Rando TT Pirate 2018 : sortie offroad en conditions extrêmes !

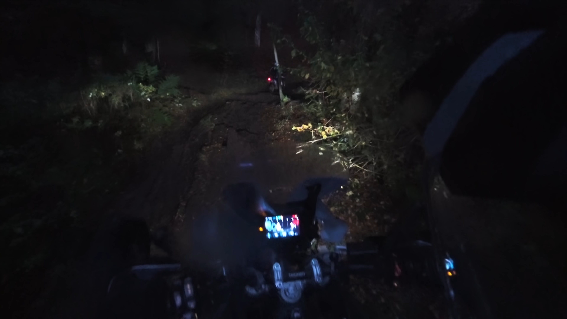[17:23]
Sur bitume, tout se passait bien, on voyait relativement bien, mais dès que vous arriviez en forêt, là vraiment, les arbres venaient complètement cacher le peu de lumière qu'il restait, et de ce fait-là,
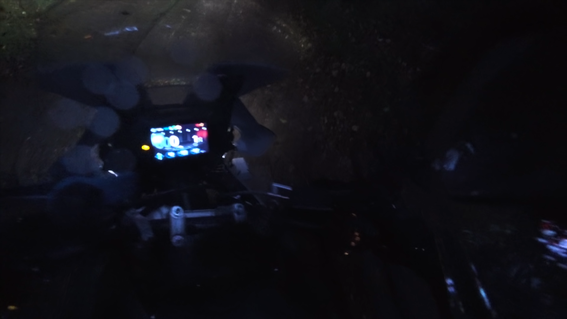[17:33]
on s'est retrouvé à passer la zone des planches en bois qui glissent, complètement de nuit, ce qui nous a offert une zone bien amusante à traverser.
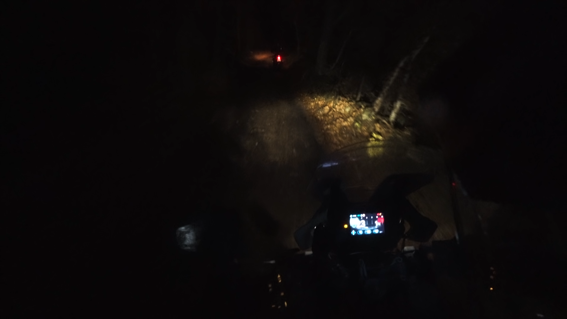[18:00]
La dernière partie de la trace, complètement de nuit, était juste magique. J'ai adoré rouler dans la boue, dans les feuilles, sur des chemins en forêt plein de dénivelé, le tout dans une pénombre totale. Je voyais parfaitement grâce à tout mon éclairage et c'était super excitant de rouler dans ces conditions. On s'est vraiment tous éclatés dans ce passage qui restera mémorable.